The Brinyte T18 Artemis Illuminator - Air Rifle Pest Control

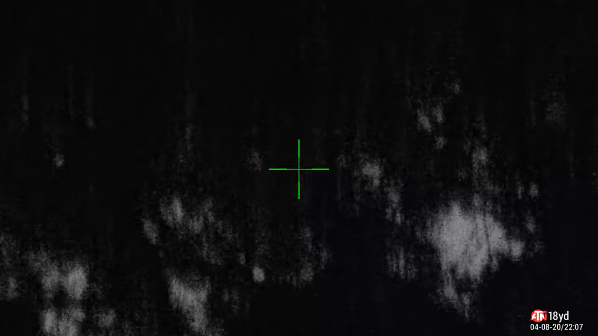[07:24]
This is the trees without the illuminator and with.
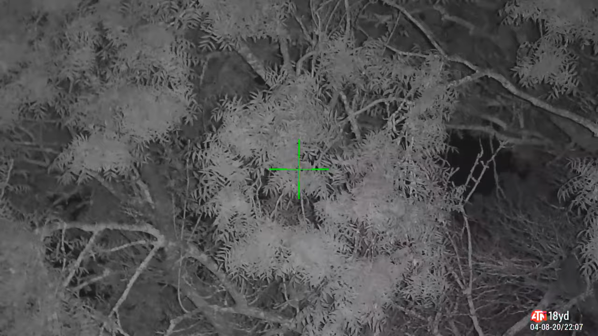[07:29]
I really am impressed with this torch actually.
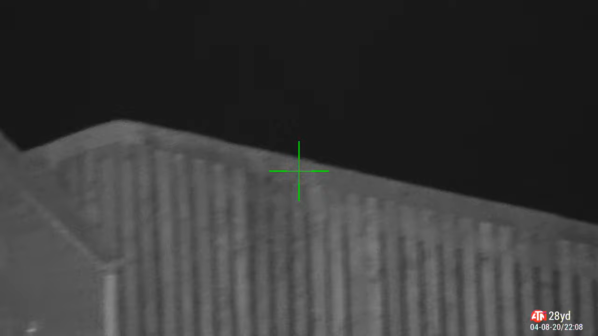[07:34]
It throws out a lot of infrared, so what I'm going to do for the next minute or so, I'm just going to ping a few objects and buildings around the farmyard.
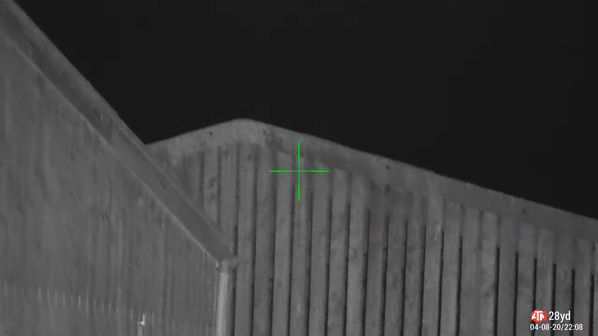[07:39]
Remember to keep an eye in the bottom right hand corner,
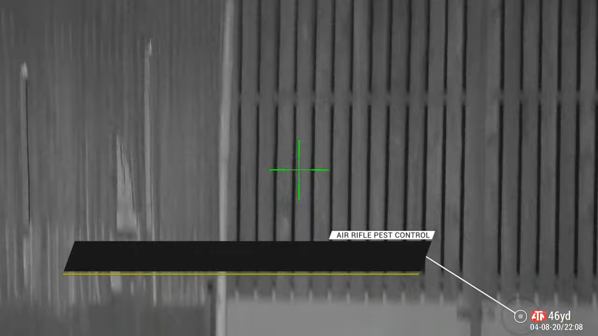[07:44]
and that'll tell you how far away it is, and you can see for yourself the quality of the torch.
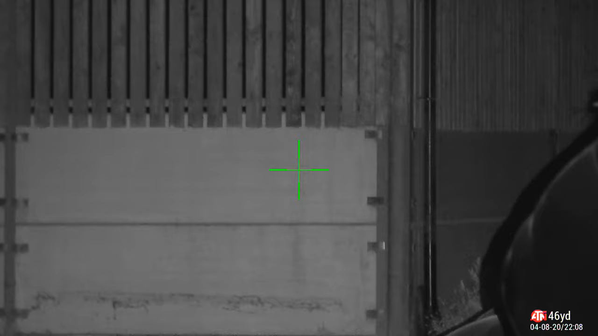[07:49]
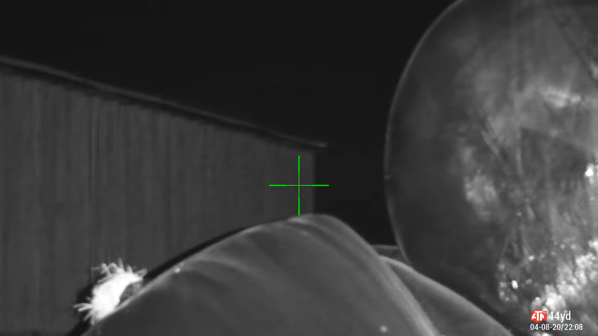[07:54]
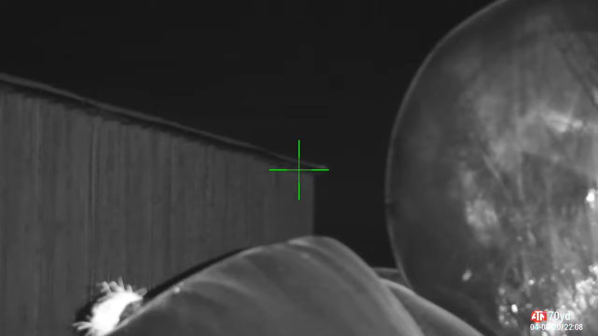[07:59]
As I was ranging this target, you can see Charlie Fox in the bottom of the screen there,
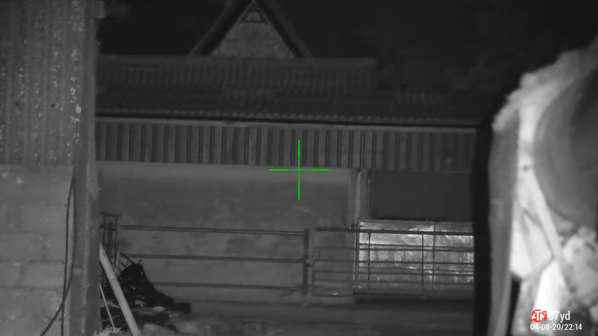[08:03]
so you can see for yourself target identification is made so easy with the power of this torch. Remember, the bottom right shows the distance to the target,
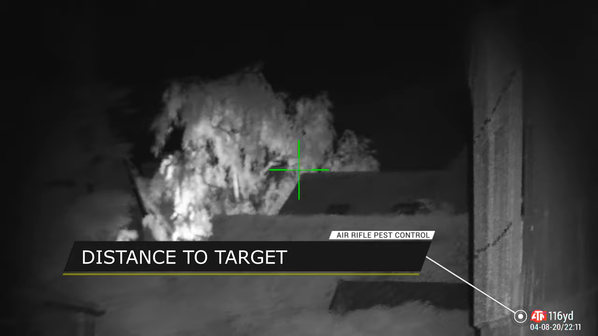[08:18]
and that's calculated from the rangefinder on the air rifle.
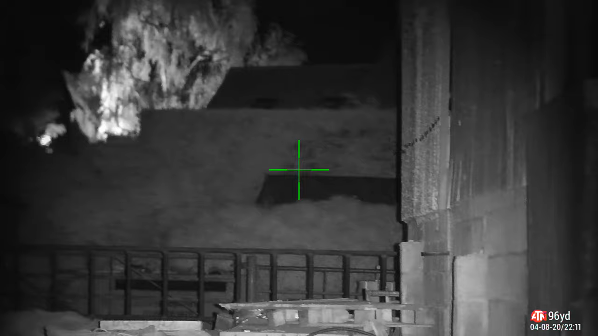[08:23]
So you can see the sort of distances that this thing is reaching, and you can see the trees there are quite white, so that shows a lot of infrared getting thrown over them.
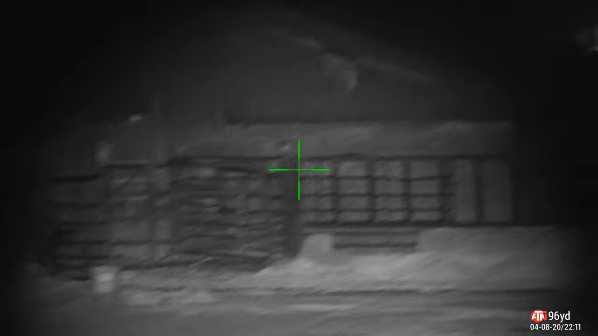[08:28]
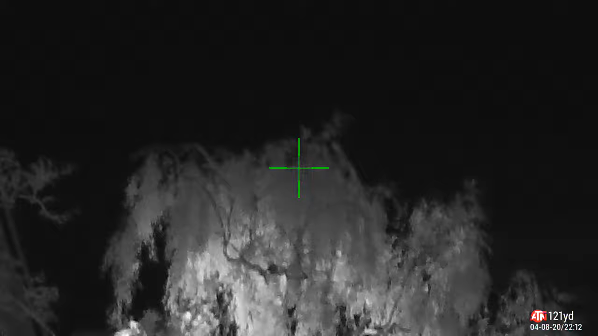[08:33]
Now those trees there are lit from the underneath, so don't be fooled, that's not all the infrared, there is a white light underneath those.